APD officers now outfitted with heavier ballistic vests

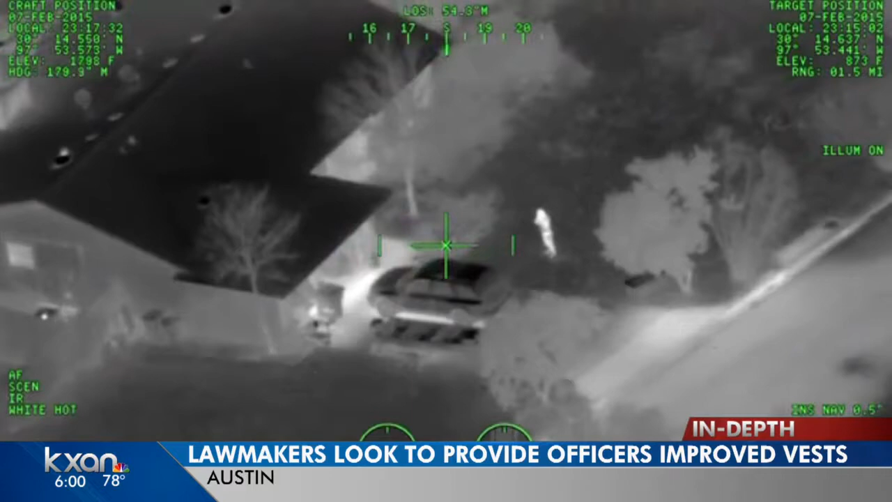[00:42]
FEBRUARY 2015, OFFICERS IN AUSTIN'S AIR-1 HELICOPTER REALIZE A MAN WITH A RIFLE IS TARGETING THEM. A SWAT SNIPER RESPONDS. SHOT TAKEN, SUSPECT IS DOWN.